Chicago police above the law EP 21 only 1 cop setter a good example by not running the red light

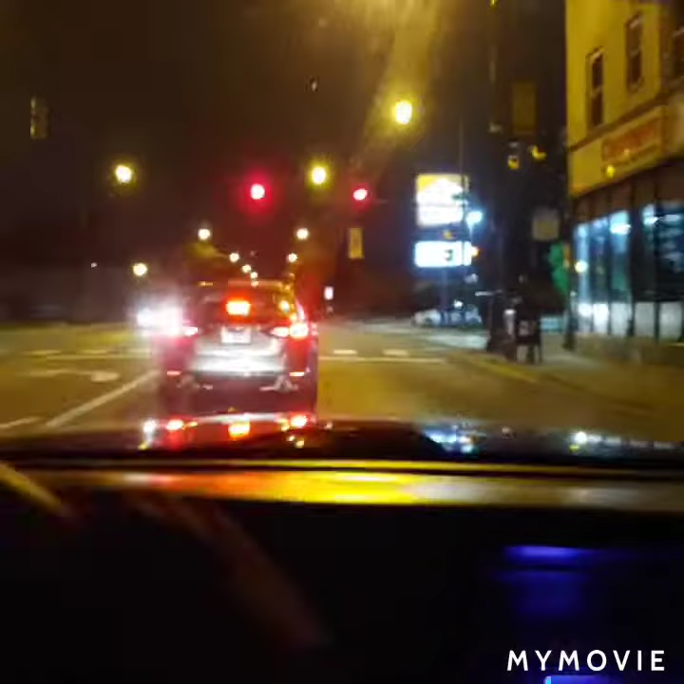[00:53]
oh look at CPD squad 7087 just ran the red light